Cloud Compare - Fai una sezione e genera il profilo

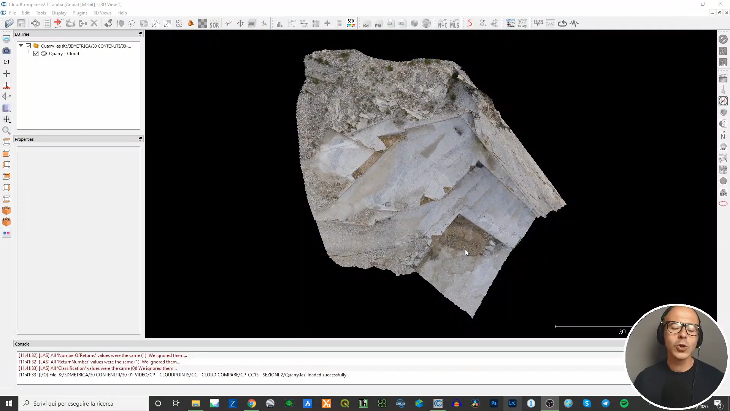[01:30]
Allora, uso la stessa nuvola di punti che è girata,
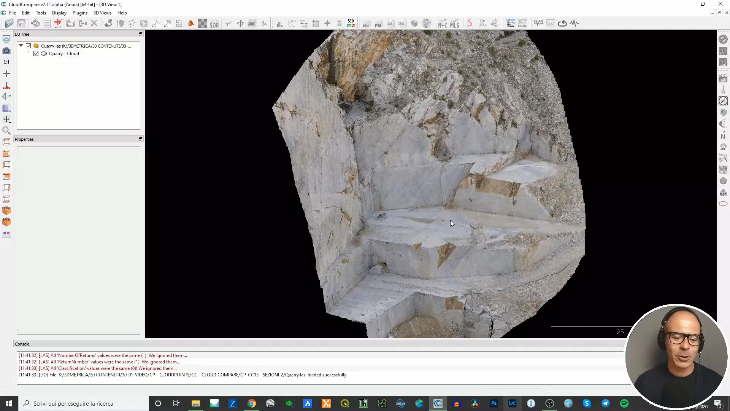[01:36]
uso la stessa nuvola di punti che ho utilizzato nel video precedente dove ti ho fatto vedere la sezione, è una cava, un pezzettino di una cava.
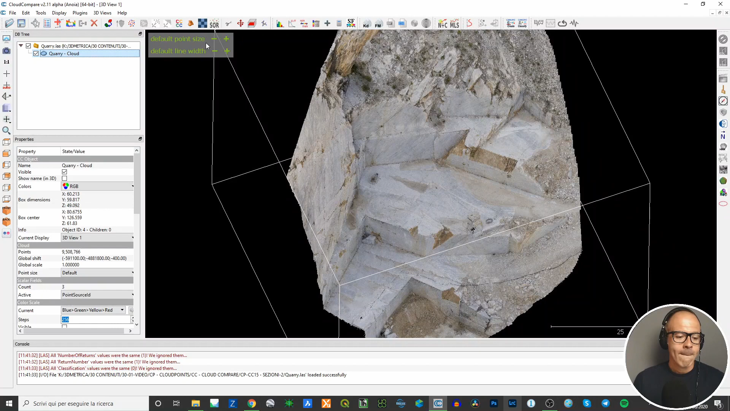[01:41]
Allora, utilizzo il comando sezione, cross-section, devo selezionare la nuvola di punti nell'albero dei layer, il comando cross-section è questo. Allora, devi utilizzare le varie frecce e i vari cerchi che sono attorno alle frecce per muovere il volume di taglio, questo parallelepipedo,
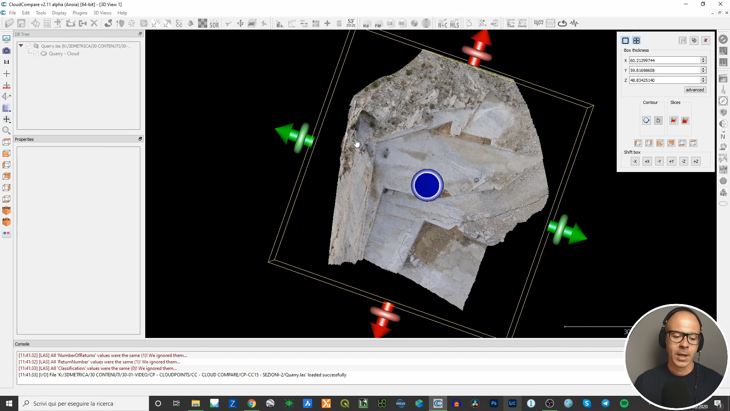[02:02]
in modo tale che tu abbia in output, o meglio,
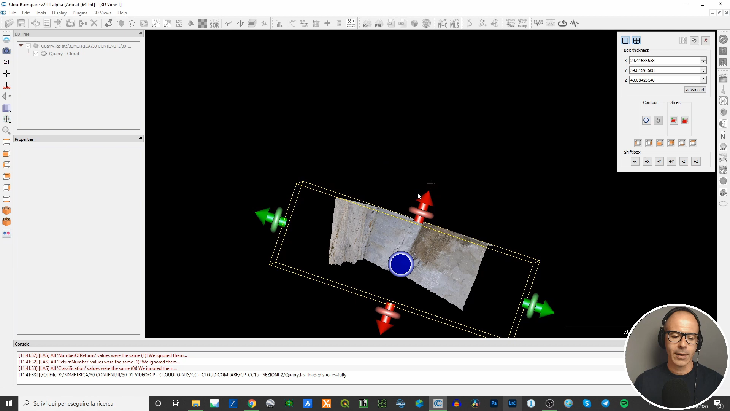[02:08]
che tu abbia la possibilità di sezionare la nuvola di punti secondo quello che è la sezione che effettivamente vuoi avere in output rappresentata.
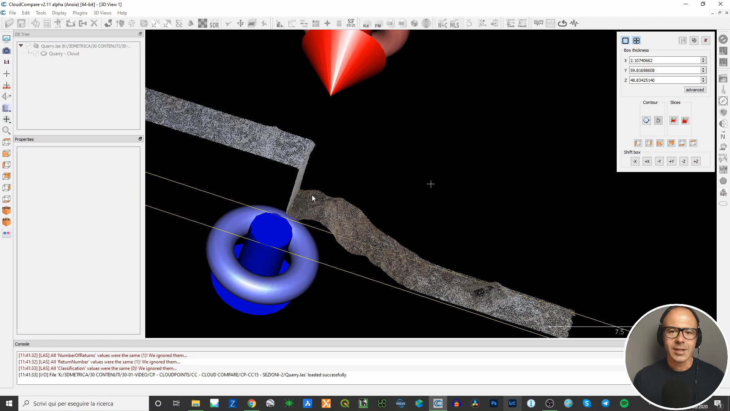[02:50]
Il software cercherà di tirare una linea di inviluppo sulla base di tutti i punti che compongono questa nuvola di punti, perché ricordati che la sezione in Cloud Compare non è una sezione come siamo abituati a conoscerla.
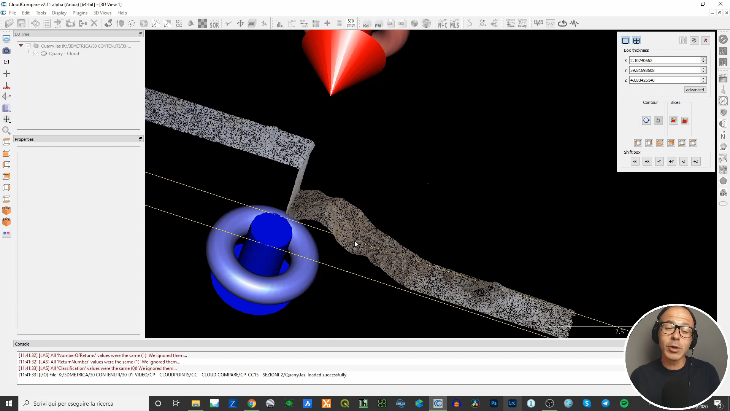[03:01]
Cerchiamo di arrivarci con questo strumento di inviluppo, ma di base è una parte di nuvola di punti. Per cui più punti ci sono e più disomogenea è la distribuzione lungo i piani
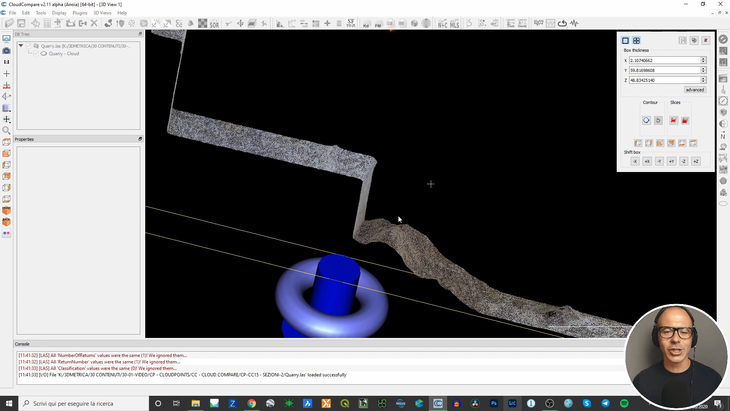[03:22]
che ti permettono di vedere questa nuvola di punti nella tridimensionalità di questa direzione, e più ci sarà un po' di confusione a generare questo inviluppo. Per cui il mio consiglio è quello di stringere il più possibile questa sezione in modo tale,